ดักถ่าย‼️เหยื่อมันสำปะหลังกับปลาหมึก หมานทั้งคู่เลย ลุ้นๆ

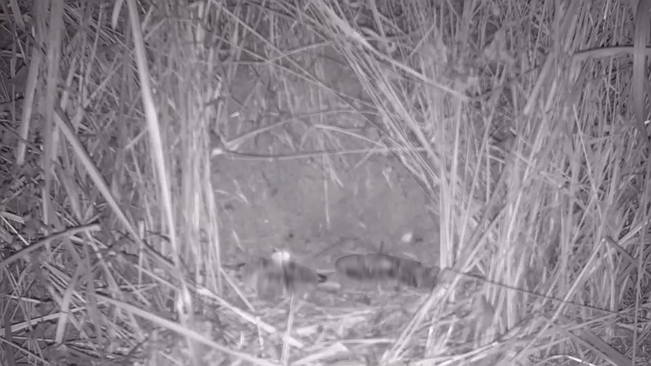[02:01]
้วครับสิมัตร Momo ล่ะสิมัตรด้วยครับบันเนี่ยหนูซิงตาสวนออกไม้อีกแล้วครับตัวมัวหนาดางตัวเนี่ย